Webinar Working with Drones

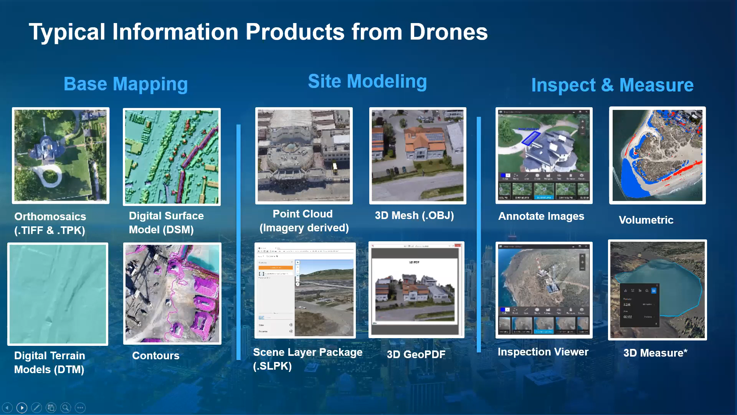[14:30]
You know, maybe we have a debris pile that we need to estimate on how much it would take to clear. We have those tools and they're available because of the technology of that structure from motion using the drone imagery. Now, these are just some sample products made by our customers that we'd like to show.
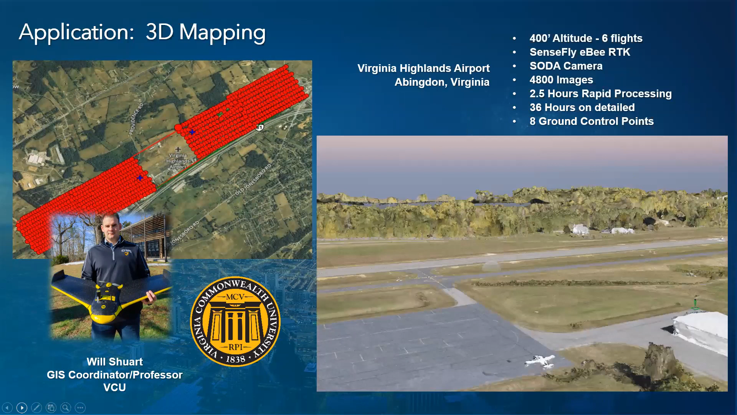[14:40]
So, extremely detailed, you can see this particular project, you know, 4,800 imagery, images that were processed in our drone to map software. And you can see the very detailed information that we were able to derive of this airfield down in,
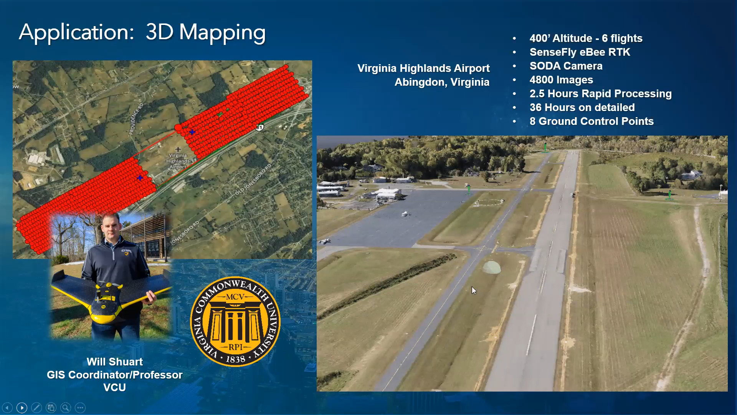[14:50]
down in a place in southern Virginia. And they were looking at extending the length of this runway. And so they needed these 3D products to be able to do that kind of work with,
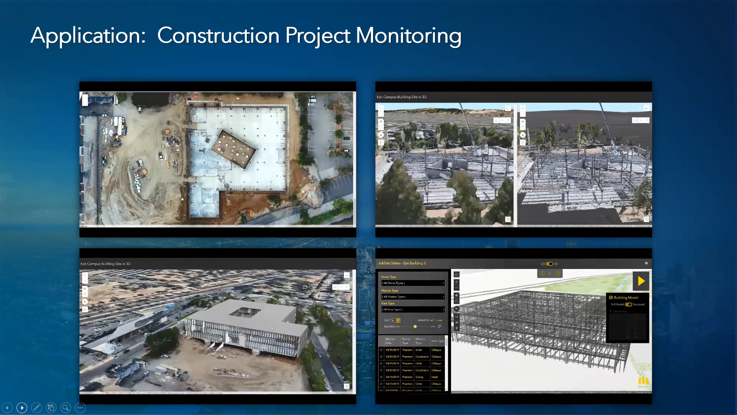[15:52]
They put the boulders in first and then built the building around the boulders. So it's, it's kind of exciting to be able to visualize that with the drone imagery.
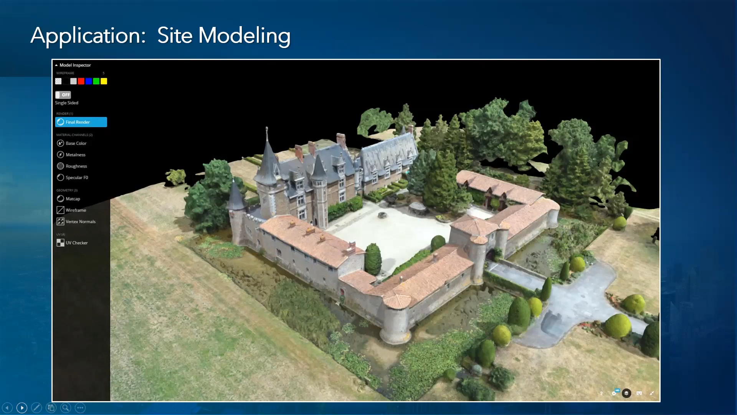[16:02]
This is just an example of that high, high resolution 3D mesh that you can get. It's perfect for site planning, facilities management, those types of things. And then, you know,
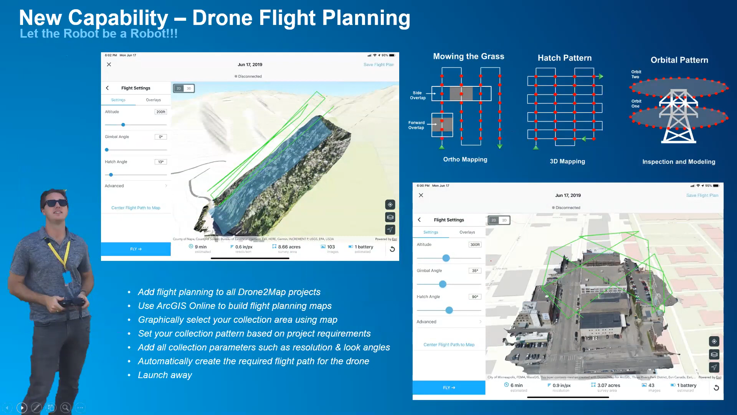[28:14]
And the collection pattern can vary on the type of information product you want to collect.
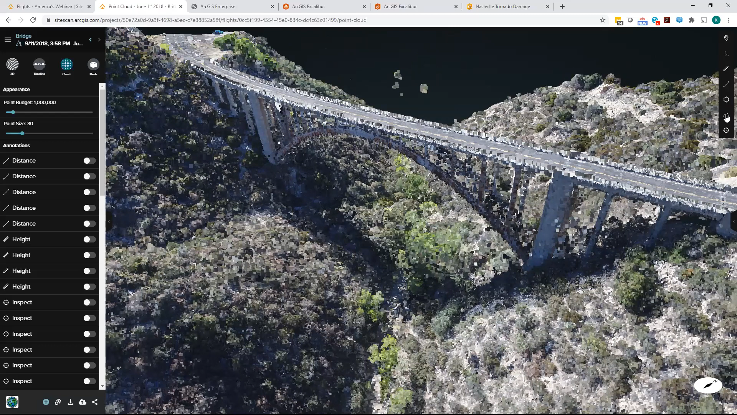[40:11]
You can use an elevation profile tool, um, you know, we're working in a canyon here, so I can drop a point.
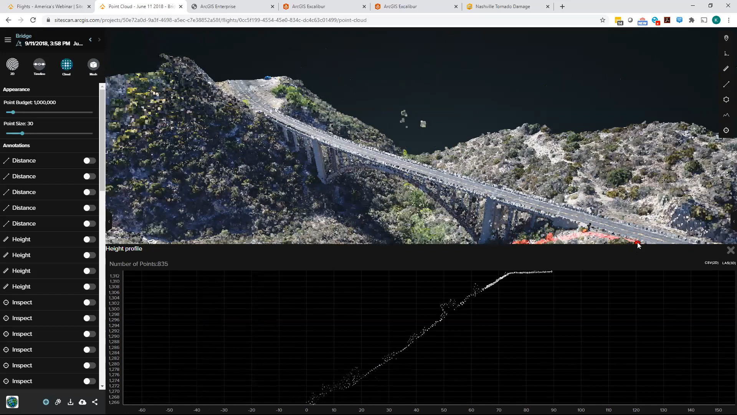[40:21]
Move that point, move that point, move my line up to the top of the hill here, and it gives me that elevation profile that I can use.
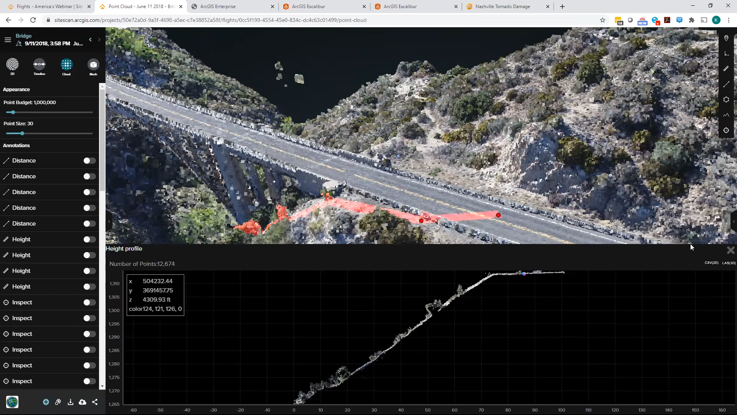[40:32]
Another nice tool is the photo inspect tool. So what this does is it'll let me select a point anywhere here in, in the point cloud. And after I select a point, all of the corresponding images where that point falls, the individual images are given to me in the side pane here, and I can use those for, for manual inspections.
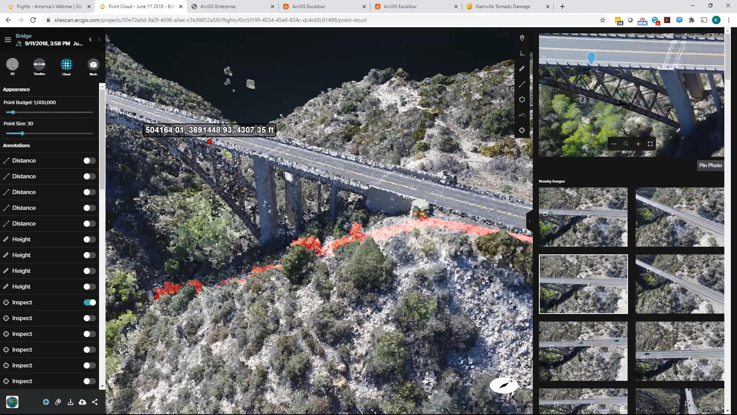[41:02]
So very handy tool. And then finally, overlaying the imagery over the point cloud,
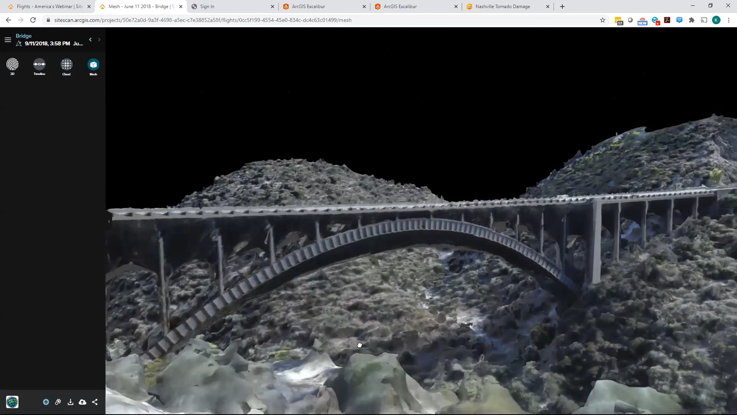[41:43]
Pretty high resolution of this bridge. Um, I did want to show you another project.
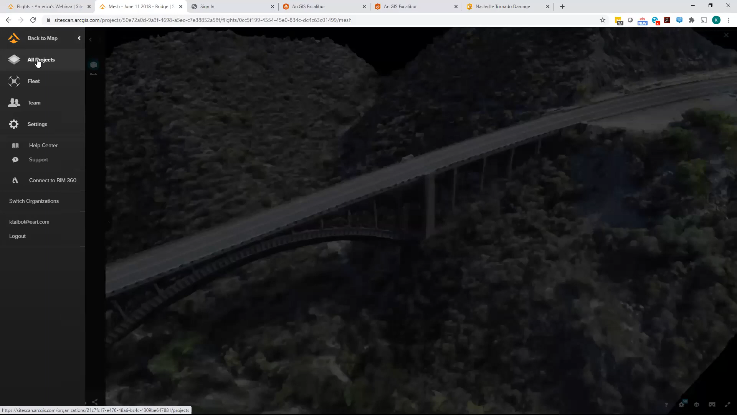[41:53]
This is one that was completed fairly recently. Um, just another use case.
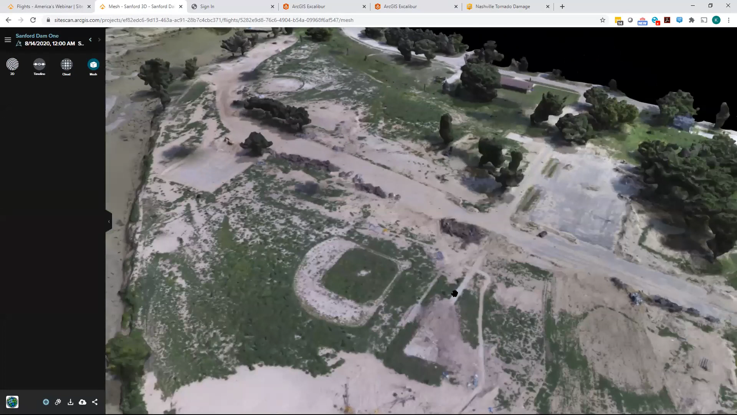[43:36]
for disasters like this is debris from, from all the damaged homes, vehicles, uh, structures, et cetera.
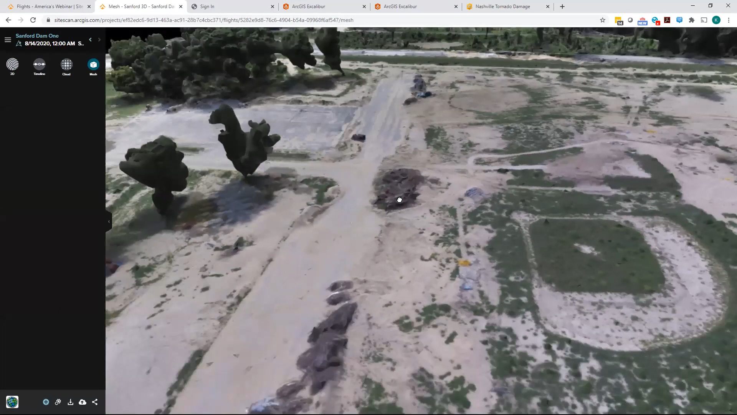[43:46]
Debris piles will be gathered up and, uh,
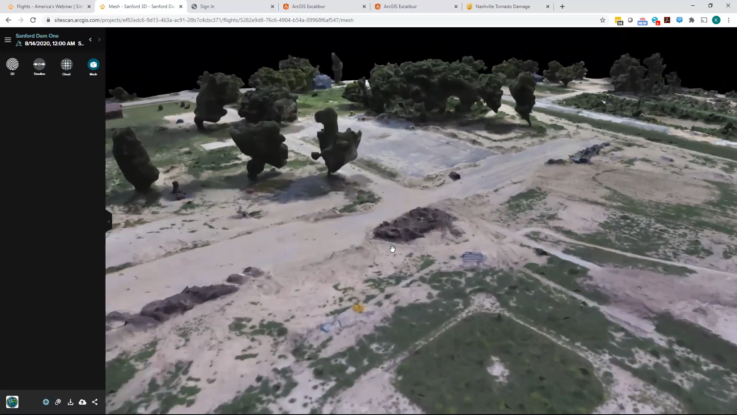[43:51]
based off of estimations of the amount of debris in these piles will help to determine, uh, what, um, what, uh,